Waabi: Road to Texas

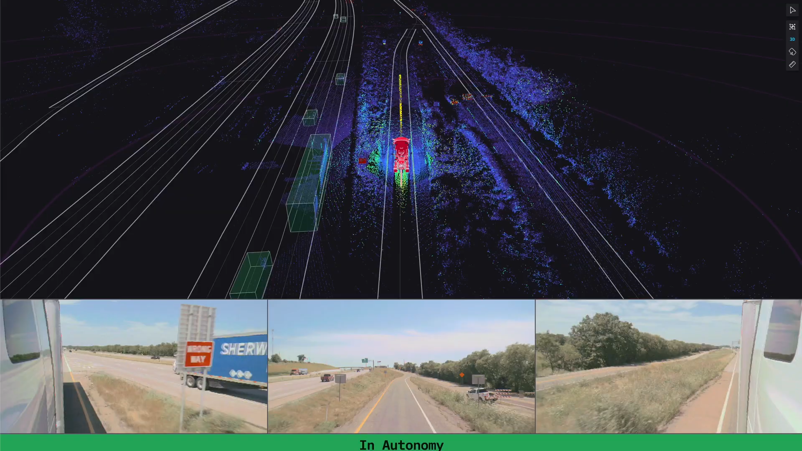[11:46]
And it's just very nicely just taking the exit and starting to drive on just the front-edge road.